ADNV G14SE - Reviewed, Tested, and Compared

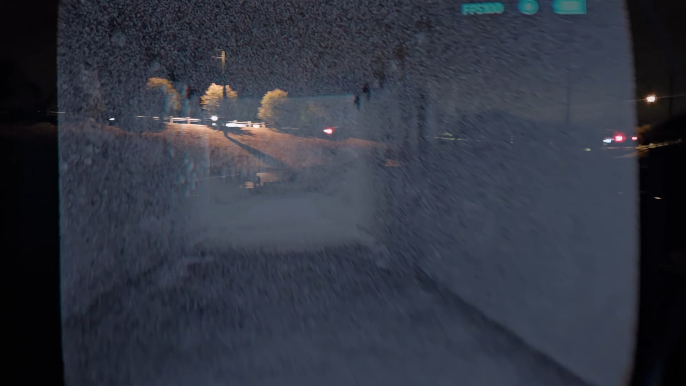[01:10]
bar none, without question, the closest that I have seen a digital monocular come to the performance of an animal.
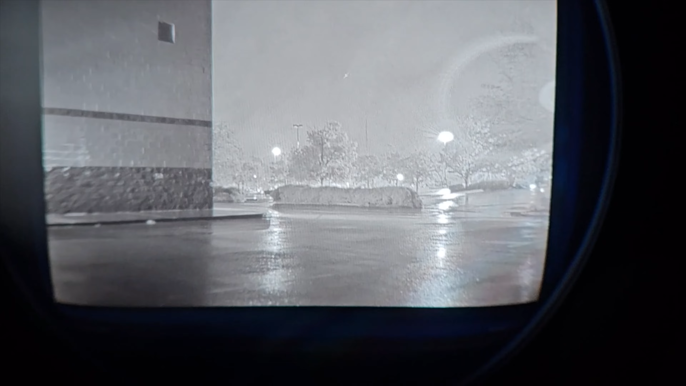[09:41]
Now, as I was testing this unit, I opted to keep it in the 100 frames per second throughout the testing. Again, the more frames per second, the more real time and seamless of an experience you are going to have as an end user.